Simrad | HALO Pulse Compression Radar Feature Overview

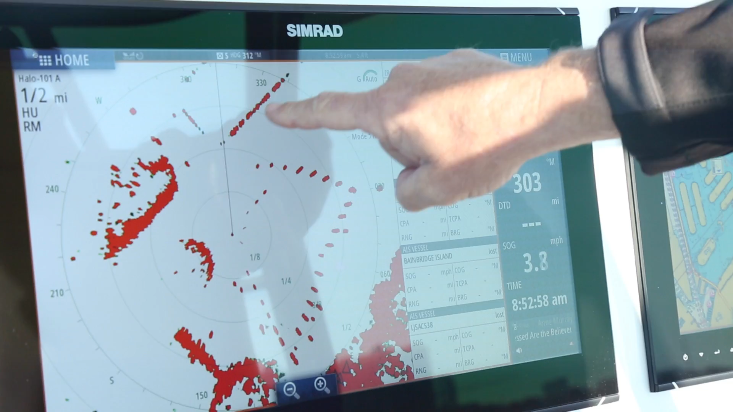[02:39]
But if you look in the horizon, you can barely see it.
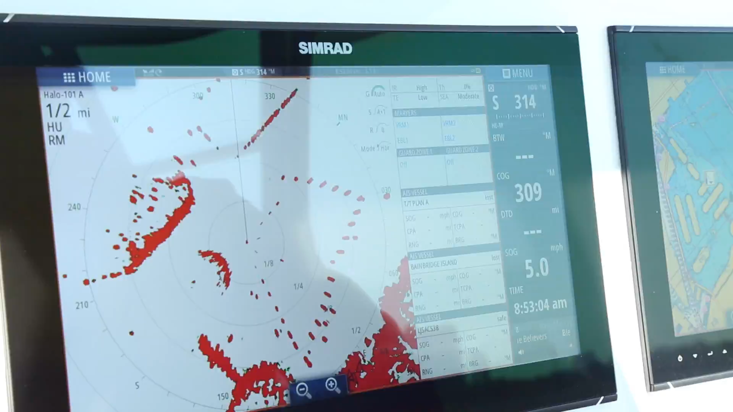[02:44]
But what it is, these are pylons that are sticking out of the water less than one foot out of the water. And that is over a quarter-mile away from the boat right now.
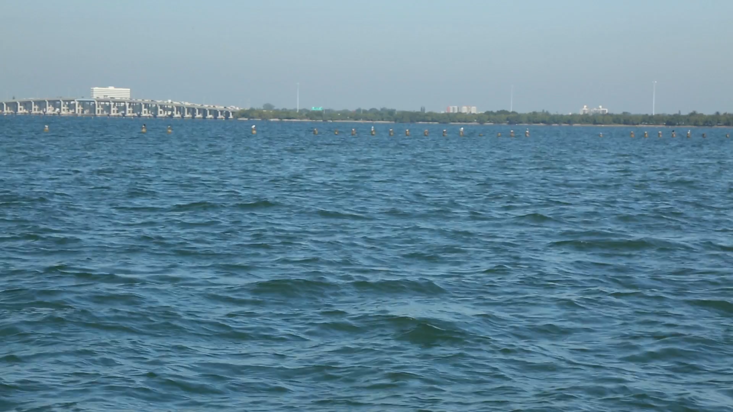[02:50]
No radar on the market today has this capability.
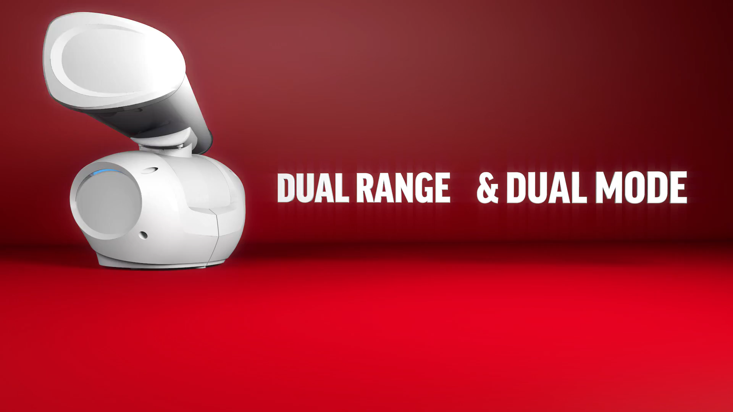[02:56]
Dual range and dual mode, two-in-one open array.
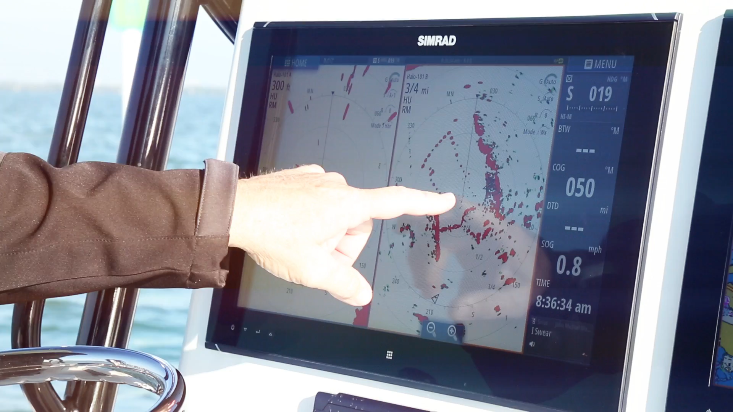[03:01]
Monitor independent distances simultaneously, both with independent modes and separate MARPA target tracking. Easy-to-use auto-tune mode selections optimized for the most novice of users,
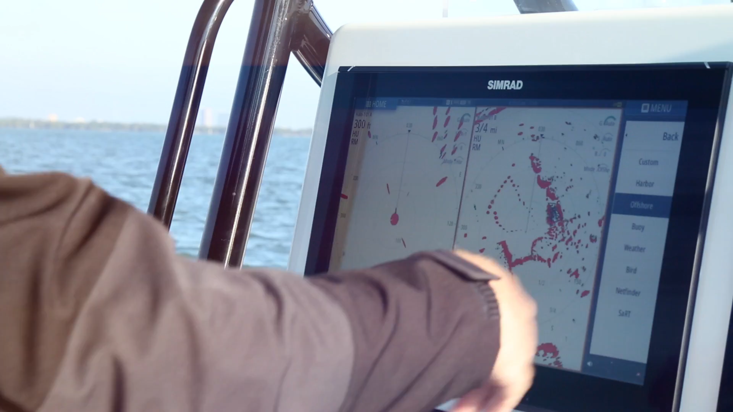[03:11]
while advanced users will appreciate the custom control override mode.
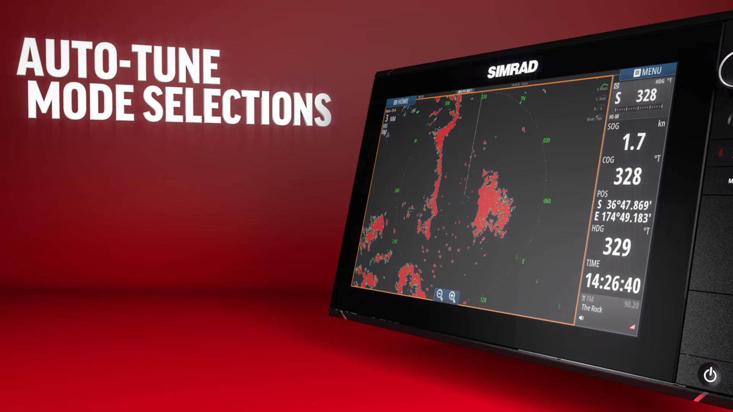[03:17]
The preset modes include harbor, offshore, weather, bird and more to come.